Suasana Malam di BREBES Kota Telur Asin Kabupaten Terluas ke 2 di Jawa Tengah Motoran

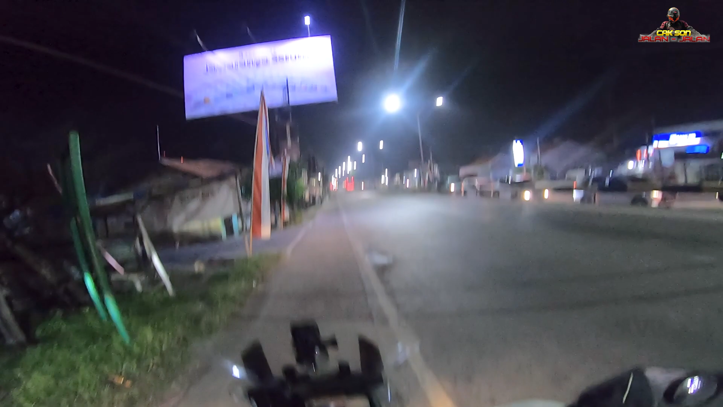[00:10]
Nah, teman-teman, malam ini jam 9 ini saya lagi ada di jalur Kabupaten Tegal ke Brebes ya.
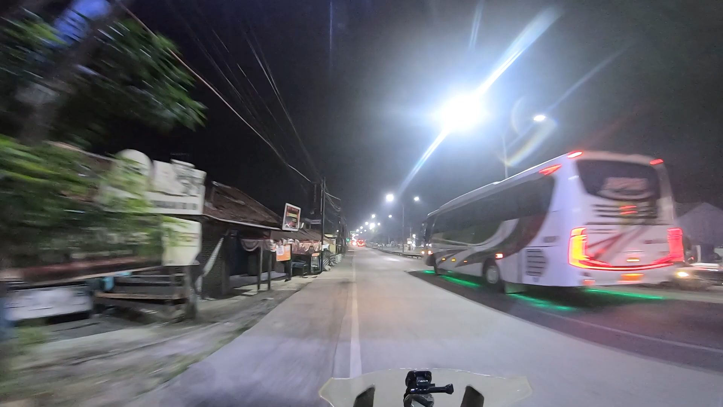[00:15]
Tadi itu saya sempat nyasar jauh ke Lingkar Utara,
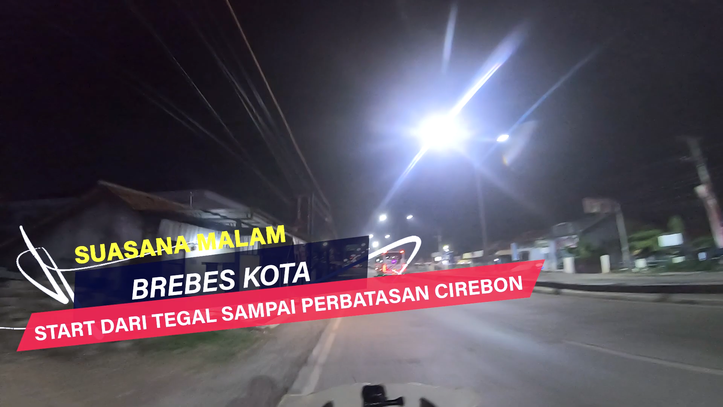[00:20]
sebenarnya sama-sama tembus ke Brebes, cuman itu kan jalur alternatif ya, tapi alternatif lebih jauh banget ya.
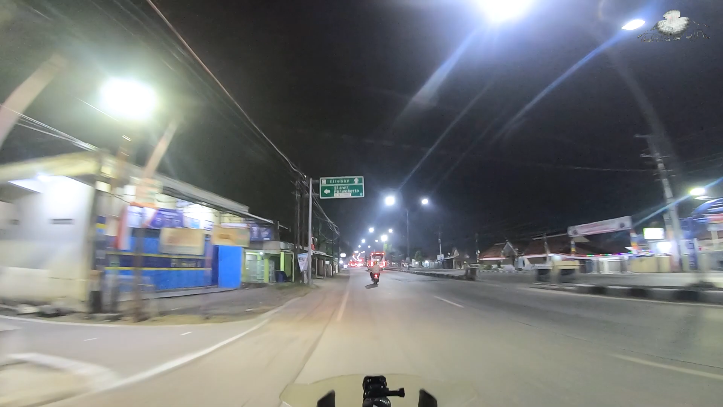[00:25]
Akhirnya saya putuskan untuk putar balik sambil cari-cari jalan untuk langsung tembus ke panturanya sini.
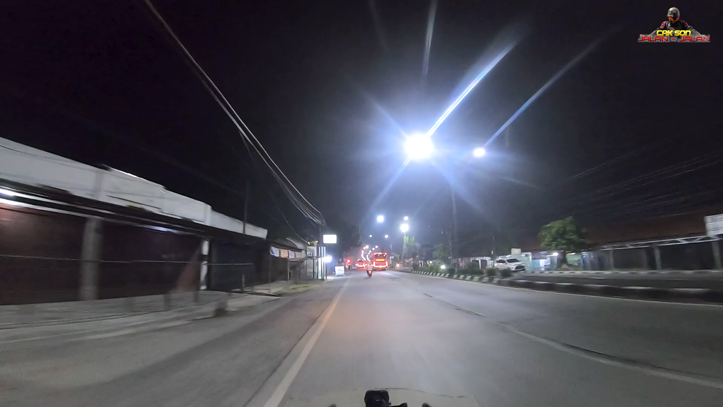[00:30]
Tadi sepi banget, gelap-gelap sepi terus kemudian, tapi jalannya enak sih, mulus kayaknya jalan baru itu, cuman ya itu musuhnya truk-truk. Oke, lampu hijau.
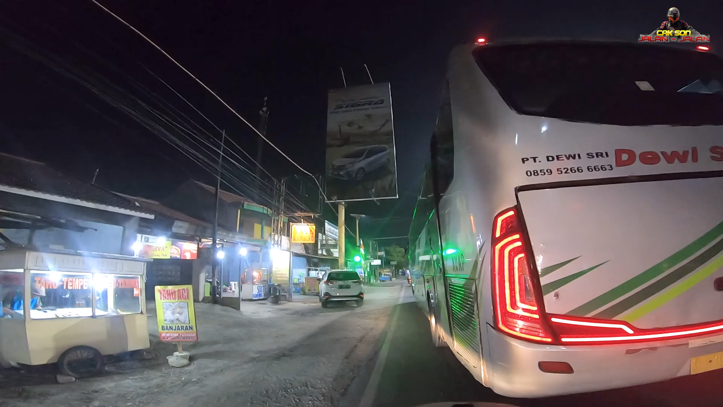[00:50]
Sate kambing muda, wah, orang Madura nggak yang jual nih.
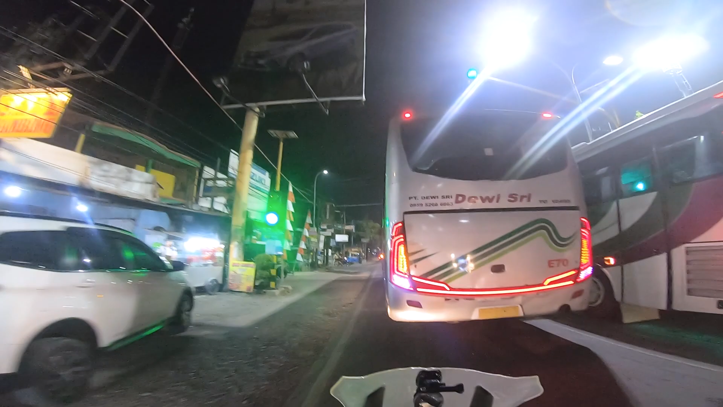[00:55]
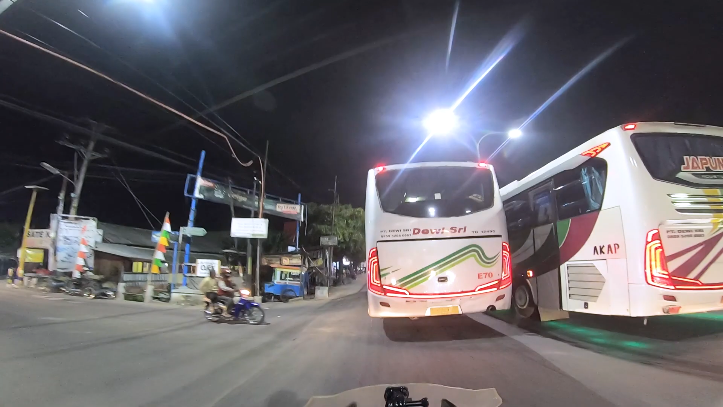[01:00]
Sedikit lagi udah masuk ke Kabupaten Brebes. Dulu kalau nggak salah Brebes ini masuk ke Tegal ya, terus kemudian dipisah ya.
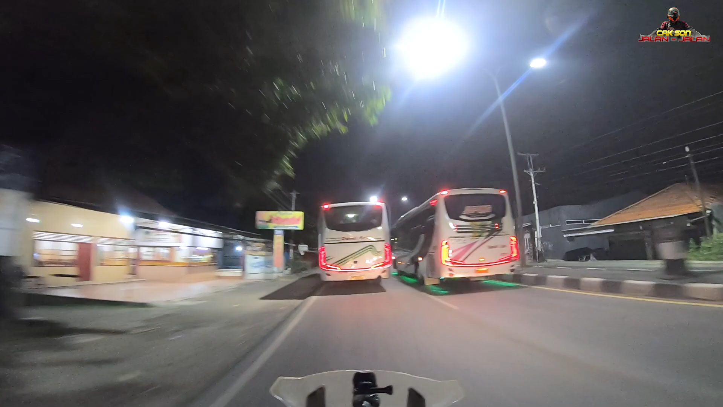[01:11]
Tuh banyak Klorasin, udah masuk Tegal mah, sama Brebes ntar banyak Klorasin. Ntar lagi berarti ada gapura selamat jalan di selamat jalan Kabupaten Tegal harusnya ya.
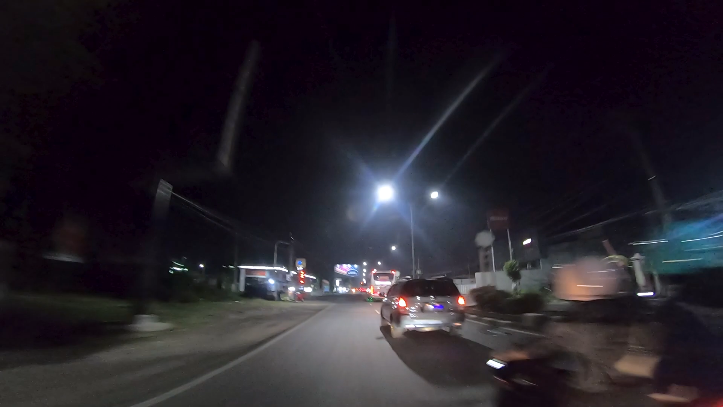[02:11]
Oh, tak pikir gapura, baliho ternyata. Nanti itu ada gapura teman di depan ya, terus habis itu jembatan.
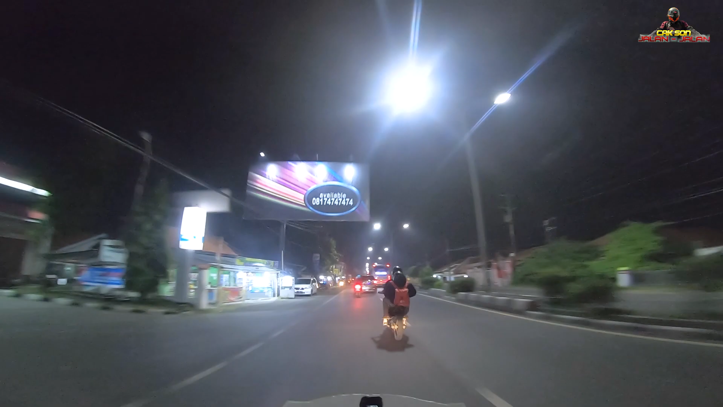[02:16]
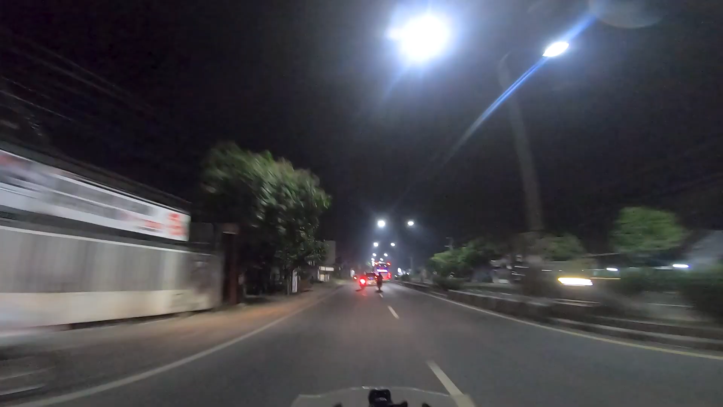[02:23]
Ini mantap, jalurnya mulus sekali, keren. Cewek di depan nyetirnya ngebut banget tuh. Ya karena emang jalurnya begini ya, bisa buat ngebut ya. Mulus banget, masya Allah, mantap.
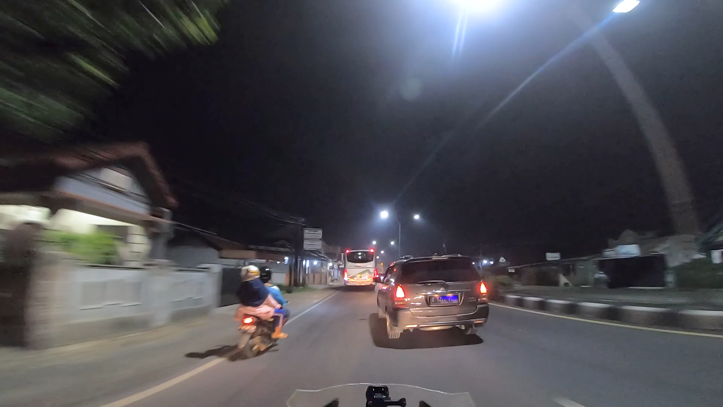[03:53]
Keren cewek ini, dari tadi ngebut ini nyetirnya. Ini orang lokal ya. Udah hafal ya, mana jalan, mana lubang, mana kapan mau nyalip.
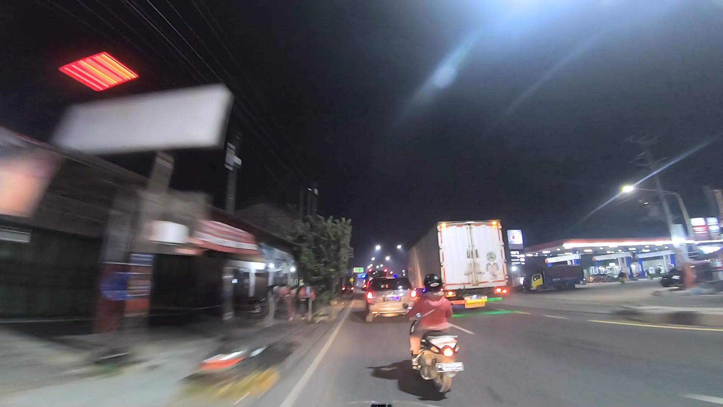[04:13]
Oke, ini dia gapura yang saya maksud teman-teman. Alhamdulillah Cirebon udah dikit lagi nih.
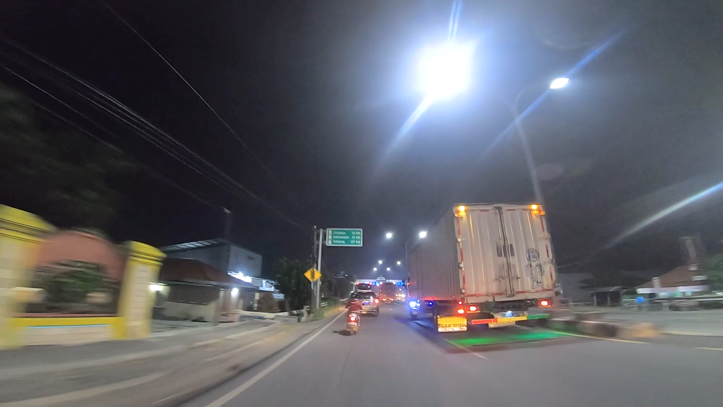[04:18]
Selamat jalan Tegal, Kota Bahari. Saya pernah ngedron ini di sini nih.
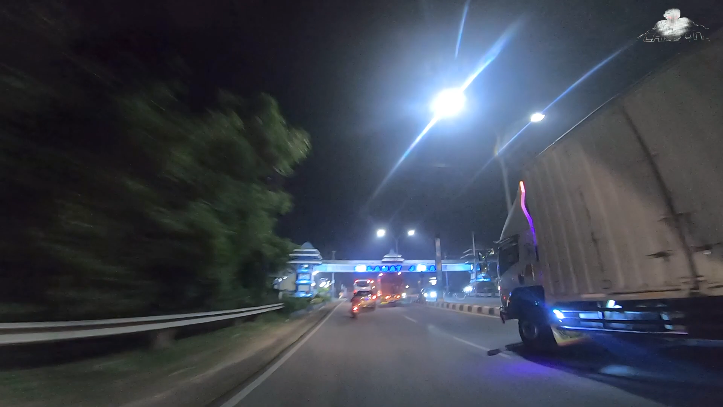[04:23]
Tegal Coret dan kita masuk ke Brebes setelah sungai ini.
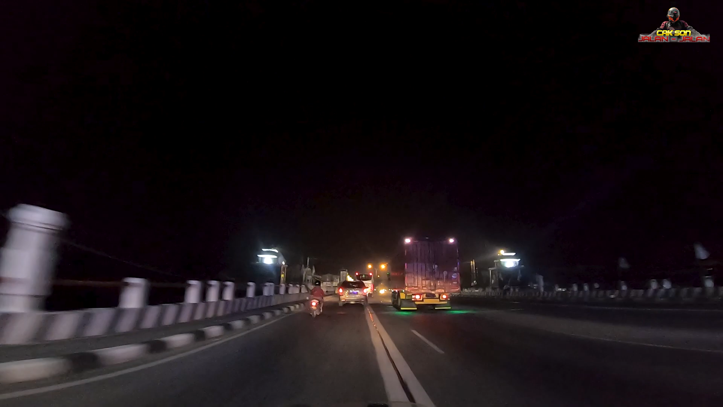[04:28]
Oke, jadi videonya saya tutup teman-teman ya. Kita jumpa lagi di next part, yaitu ke Kabupaten Brebes. Assalamualaikum warahmatullahi wabarakatuh.
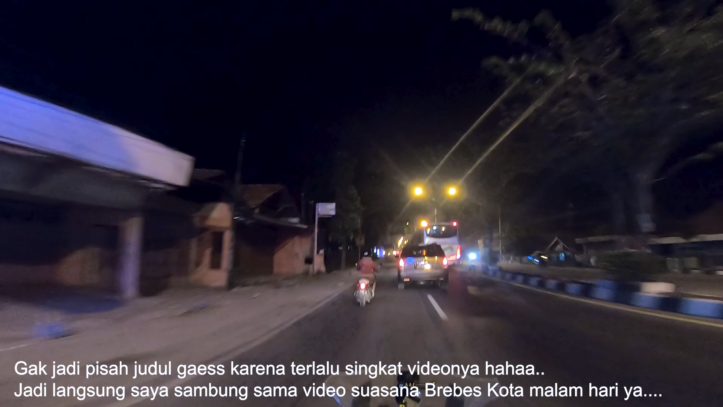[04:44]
Assalamualaikum warahmatullahi wabarakatuh. Selamat datang di vlog Cak Son jalan-jalan. Nah teman-teman, malam ini sekarang saya lagi ada di, baru aja masuk dari selamat jalan Kota Tegal, Kabupaten Tegal. Ini berarti indikasi udah masuk ke Brebes teman-teman ya. Wah, bisnya beliot-beliot ini. Ini kemungkinan kita sudah masuk di Kabupaten Brebes.
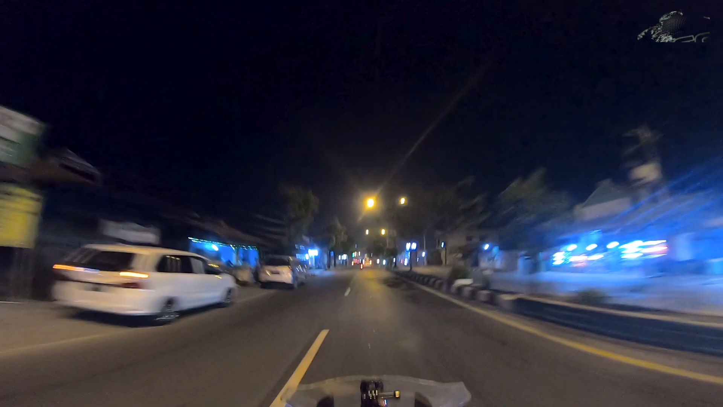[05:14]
Brebes ini cuma pendek ya. Jadi mungkin di depan ini kita sudah masuk kotanya ini. Tuh, ada blokade.
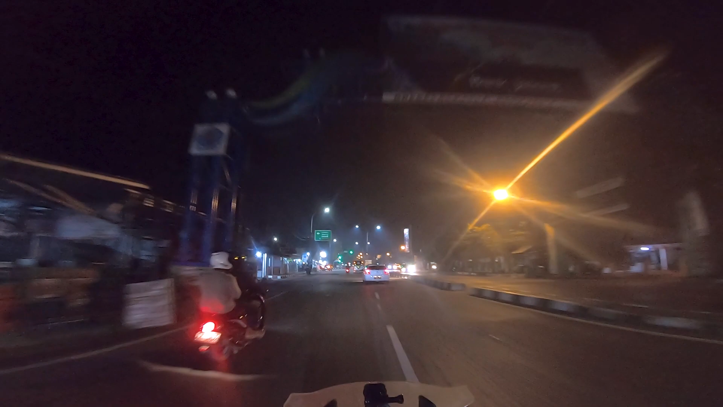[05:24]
Suruh belok mana ini kita ini? Boleh ya? Kok ada blokade begini? Sedang ada perbaikan pergantian.
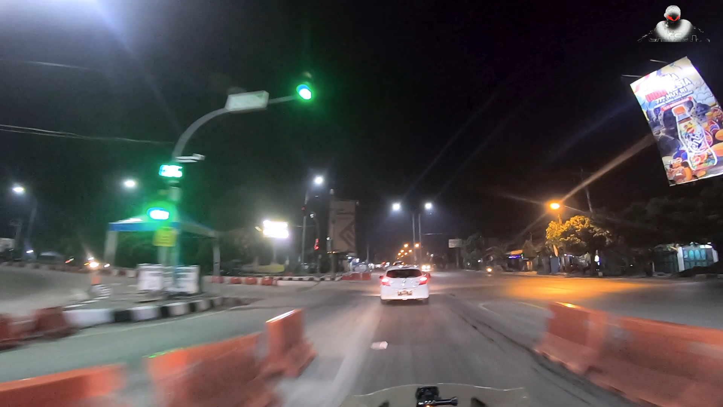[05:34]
Oh, jadi dipersempit biar gak terlalu ngebut. Bukan gak boleh masuk.
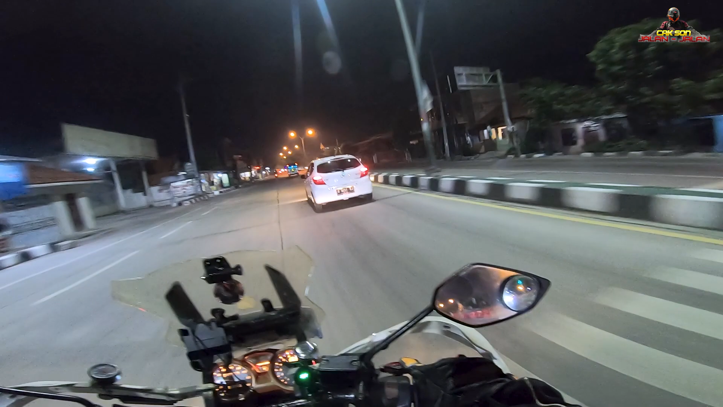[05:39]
Ini mana rombongan saya di belakang ini kok lama?